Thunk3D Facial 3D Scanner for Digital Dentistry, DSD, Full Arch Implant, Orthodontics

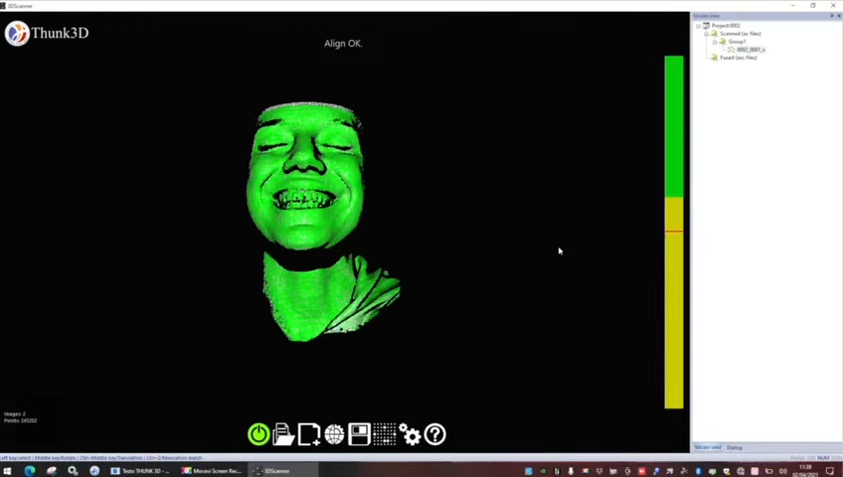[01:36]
Okay, this is the core of our video, this is our facial scanner,
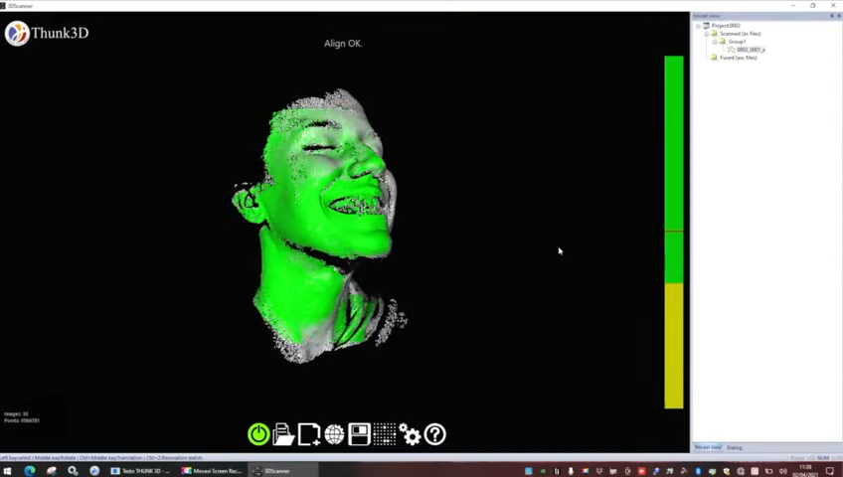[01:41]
this is the acquisition and we see the crucial part is our vertical line.
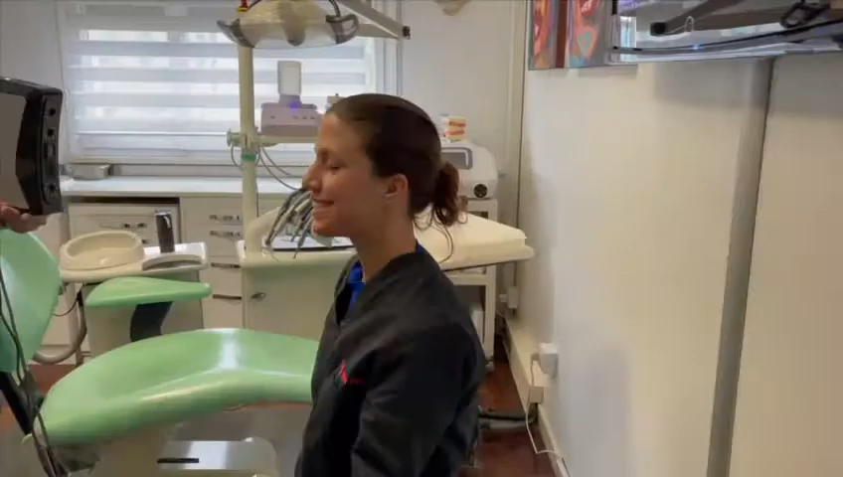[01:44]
If it is blue, it's because we are too far away, if it is red, it's because we are too close.
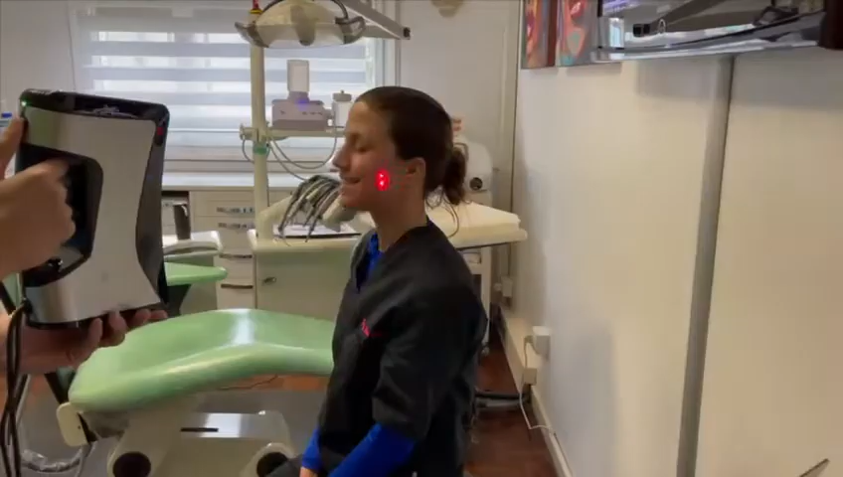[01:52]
We need to stay, we need to obtain a yellow or green color. Here I am cleaning the image before generating the file.
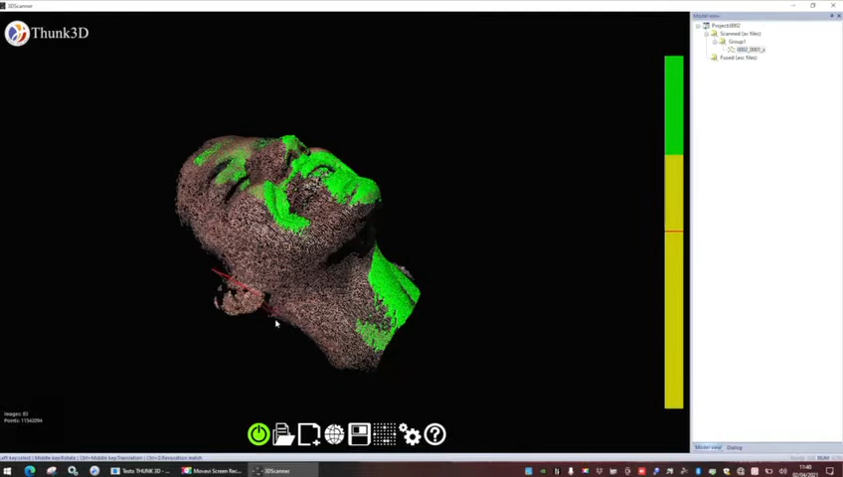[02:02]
Removing the part in order to, I don't want to
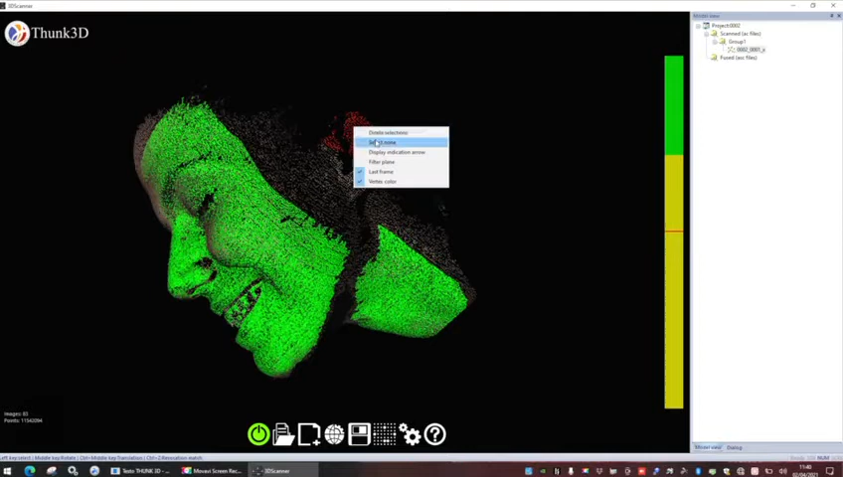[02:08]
obtain a file that is too heavy.
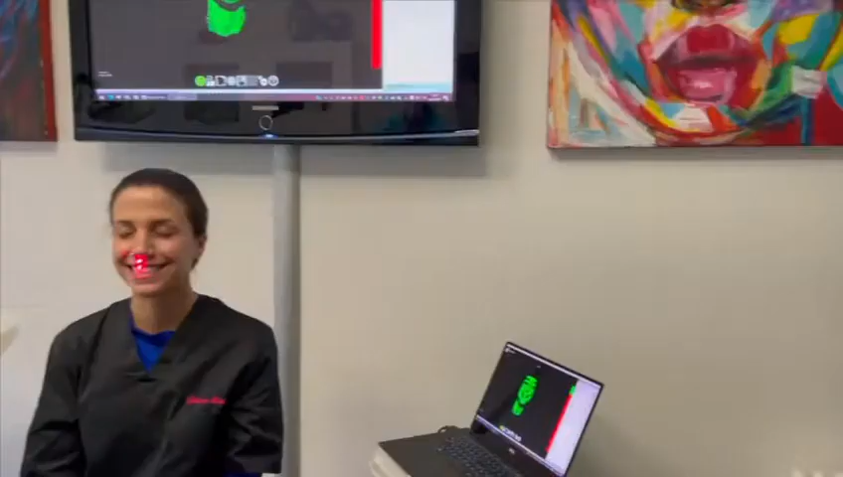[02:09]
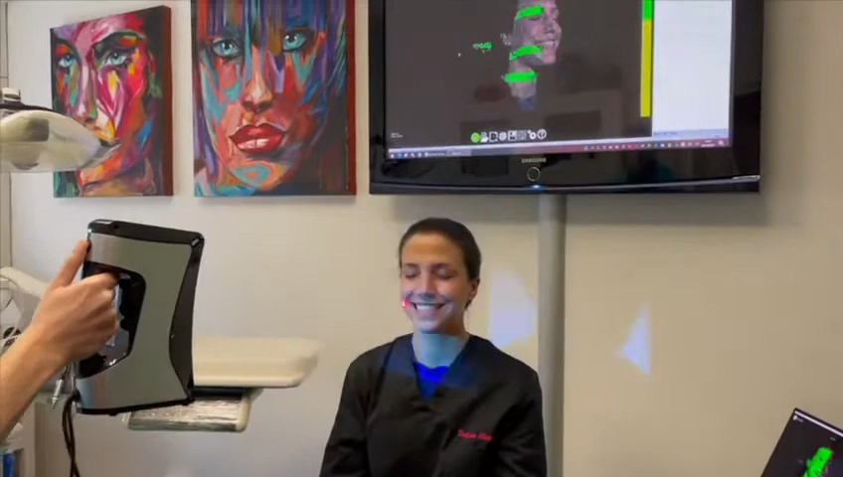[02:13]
We need to stay to maintain the same distance from the patient, trying to avoid to move too fast.
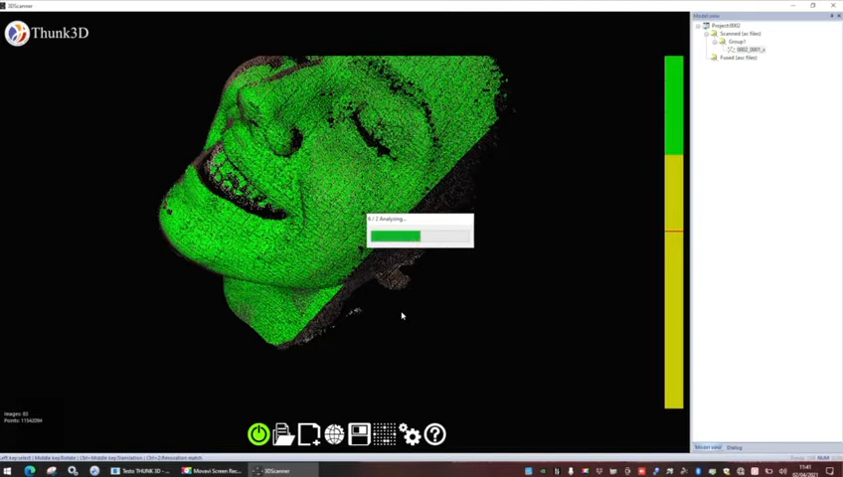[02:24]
More or less, we can take 10, 15 seconds to take the image and 20 seconds to process the image.
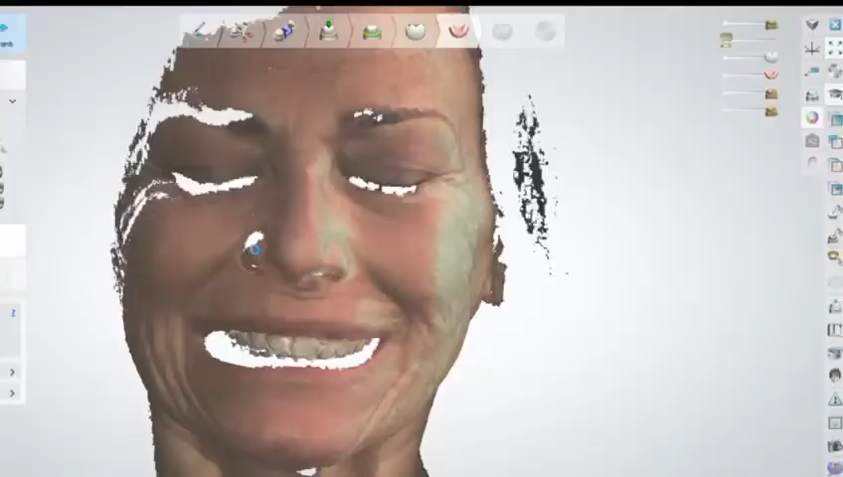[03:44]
And this is the final result. And this is my final case.